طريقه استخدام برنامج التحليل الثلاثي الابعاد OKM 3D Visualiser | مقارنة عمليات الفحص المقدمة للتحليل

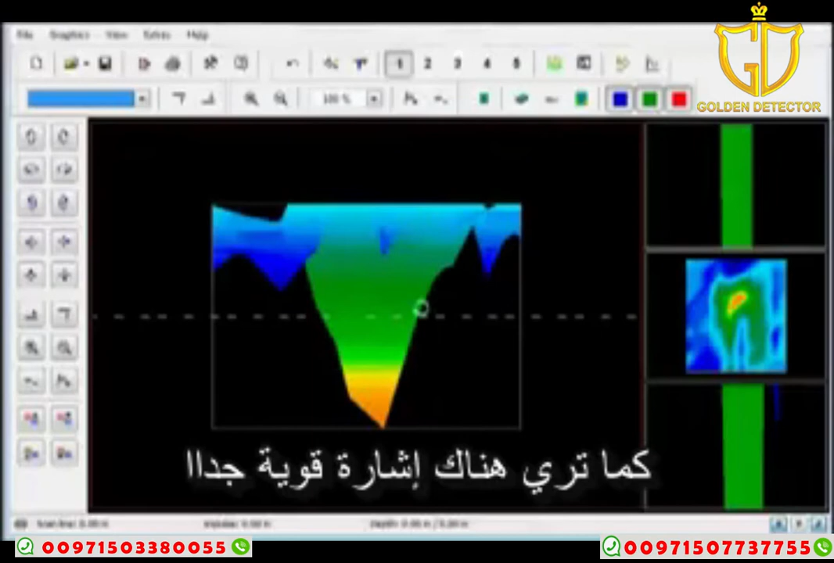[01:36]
signal right here this is this yellow signal right here